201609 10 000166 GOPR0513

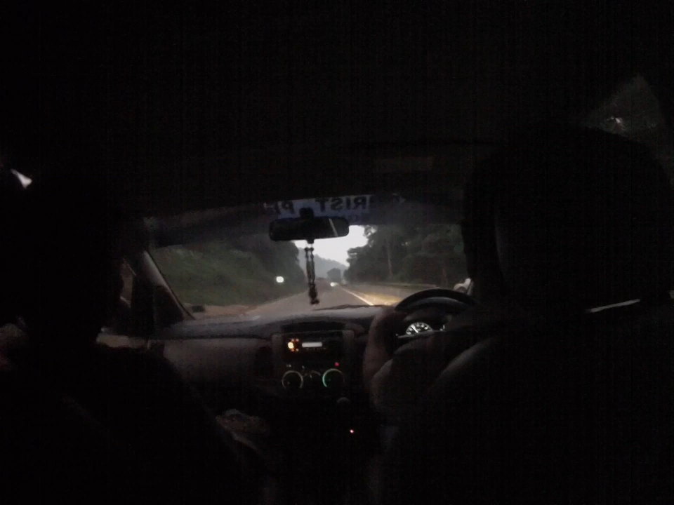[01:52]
This truck met me here actually. It's a whole lot. That's making it small. Hey, look at foggy. It's a bit foggy. It's a bit twisted. And it's very tight.